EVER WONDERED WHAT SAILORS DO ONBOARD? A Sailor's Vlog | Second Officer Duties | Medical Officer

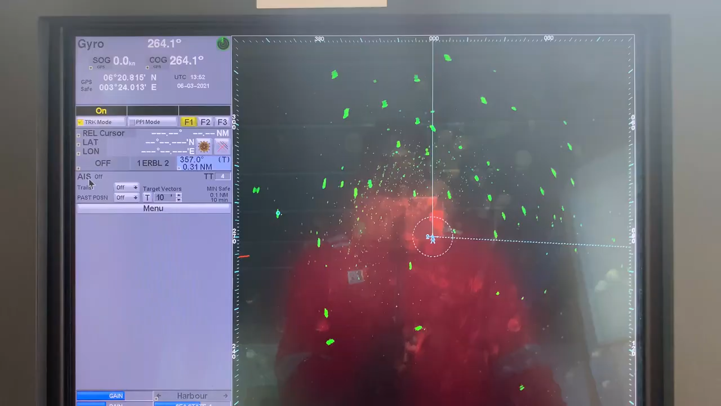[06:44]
so this is a radar device it gives us an aerial view of our present position which is presently Lagos offshore
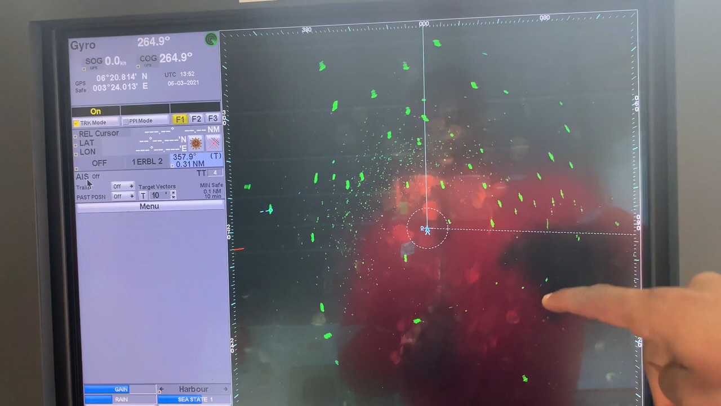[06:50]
and these green patches you see all around the screen are echoes from other
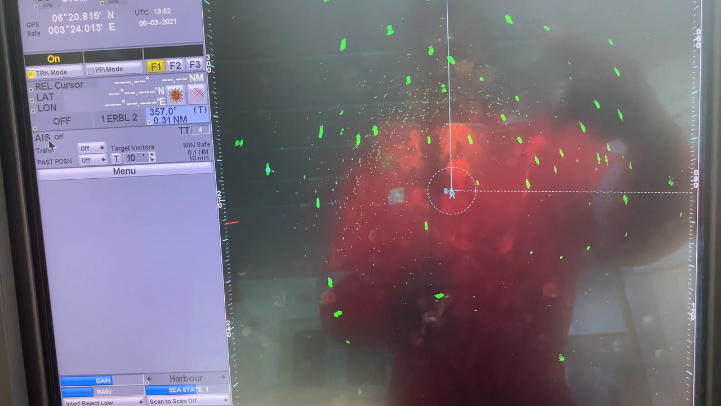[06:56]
vessels anchored here in Lagos offshore so I can get the range
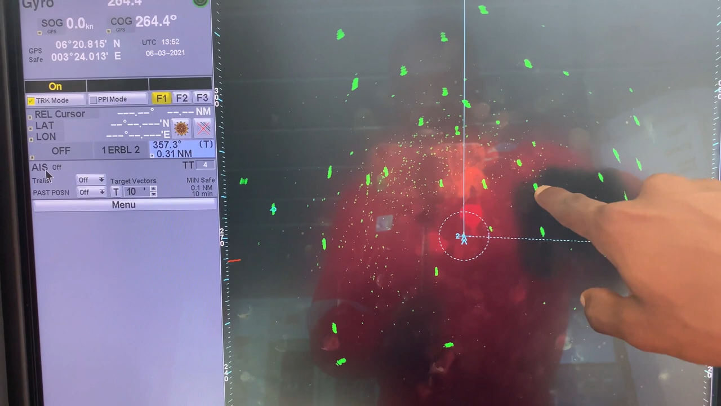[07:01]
that's the distance and the bearings from all these vessels around with this my
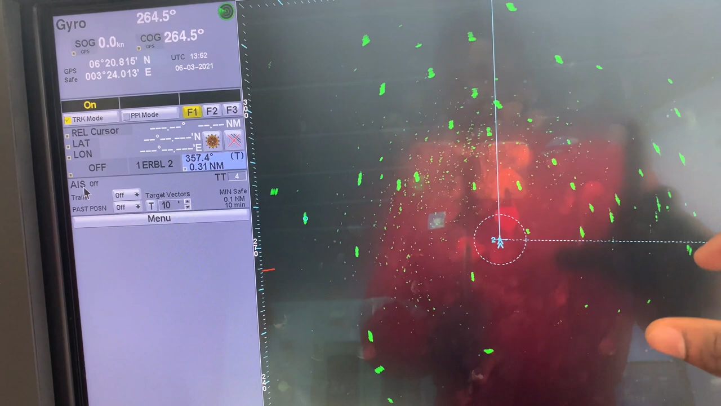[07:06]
job is to ensure that this vessel my vessel doesn't move from this position and also to
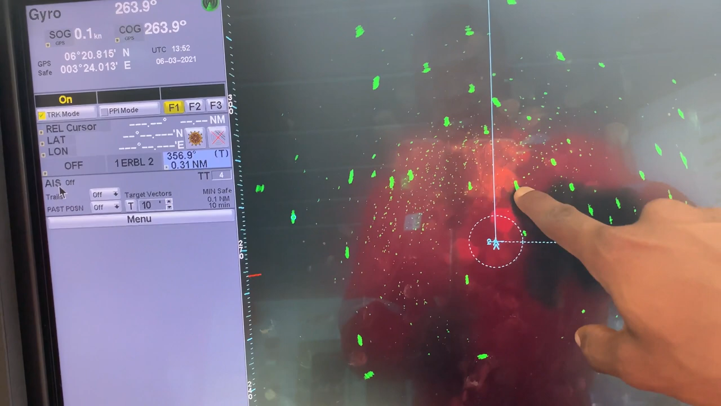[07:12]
check to ensure that other vessels the anchor position is holding because if my vessel's anchor position doesn't hold it can drag and drift and have a collision with this vessel and also
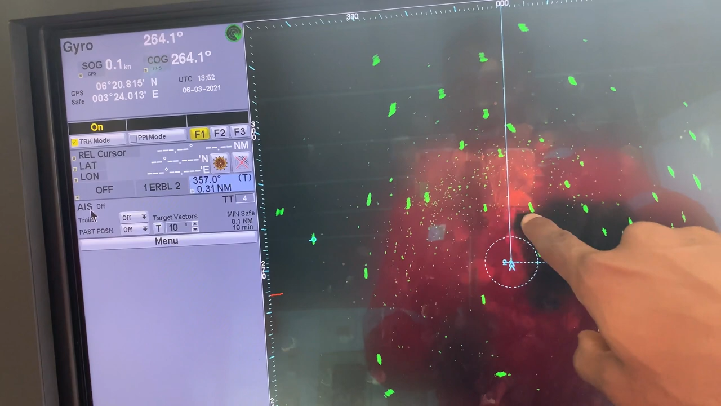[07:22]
if other vessels anchor position don't hold they can drift and have a collision with my vessel